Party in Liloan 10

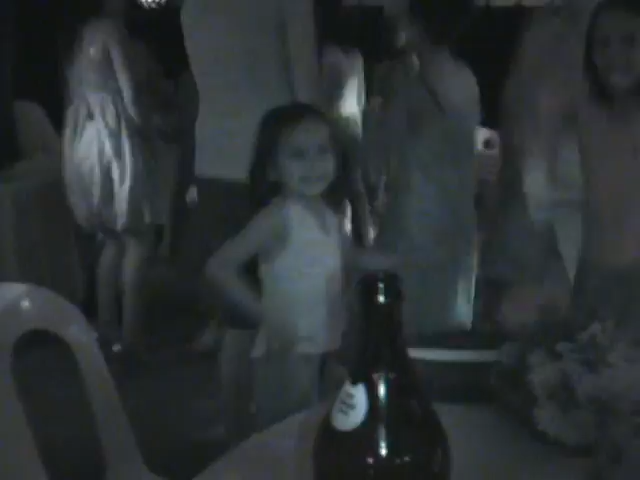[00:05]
Infrared, but I gotta show you my new little friend, man. That's Love Love. That's Love Love's mother. That's Love Love and Candy. Okay.